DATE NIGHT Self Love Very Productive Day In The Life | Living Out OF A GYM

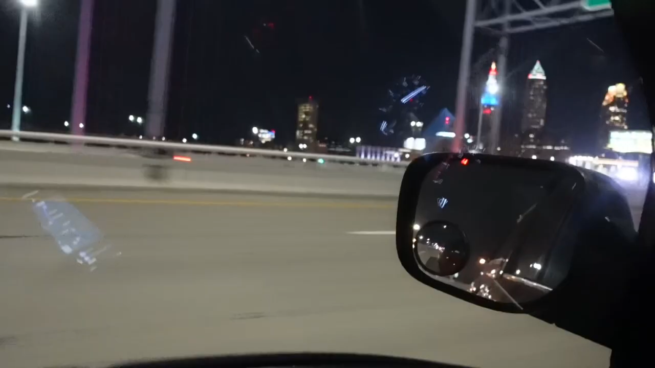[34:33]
Downtown, man. This is what it look like. Downtown Cleveland. Progressive field.